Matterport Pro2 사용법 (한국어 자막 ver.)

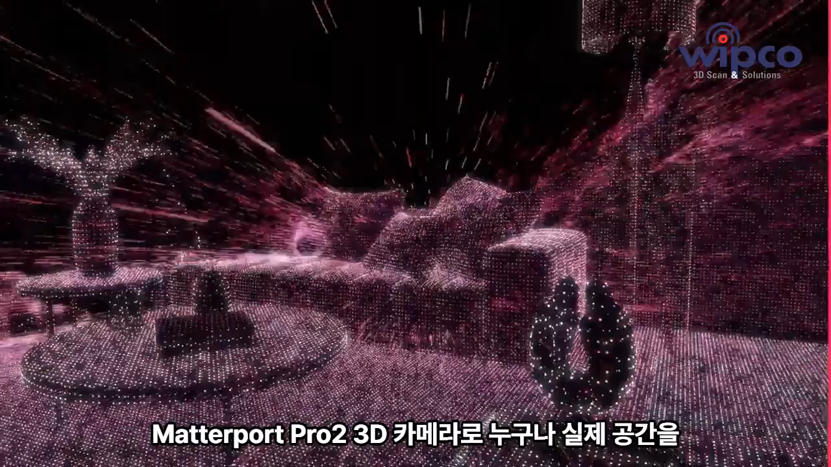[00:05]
Matterport lets anyone turn any space into a digital twin, an accurate and immersive 3D model that can be shared, measured,
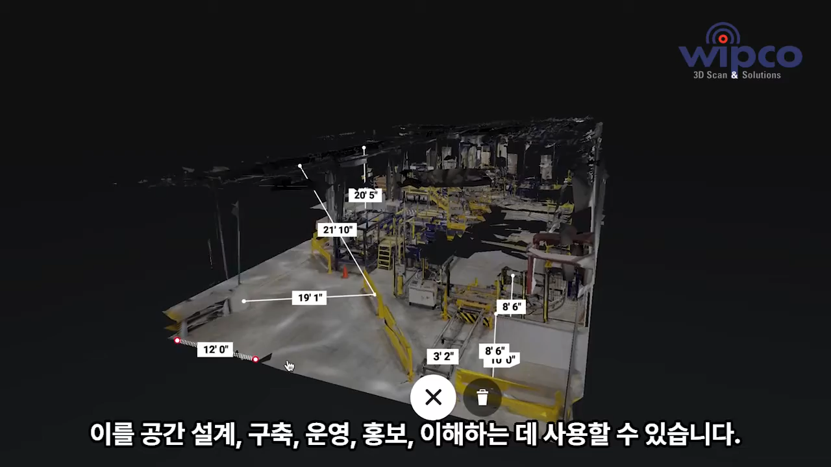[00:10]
and customized by you or a team.
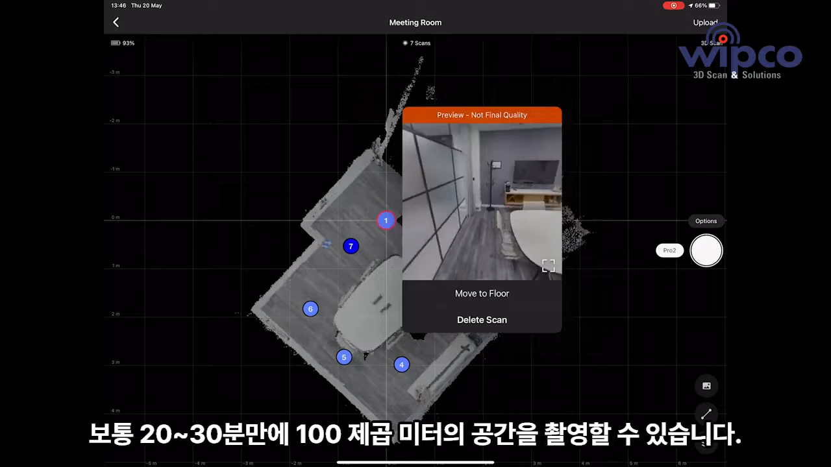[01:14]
On average, it takes 20 to 30 minutes to scan 100 meters squared, depending on the nature of the space.
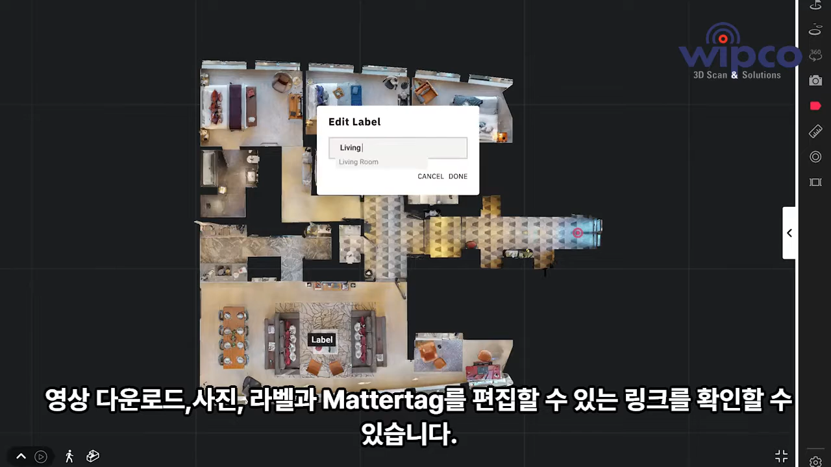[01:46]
add MatterTags, an easy way to enrich the model with photos, videos, documents.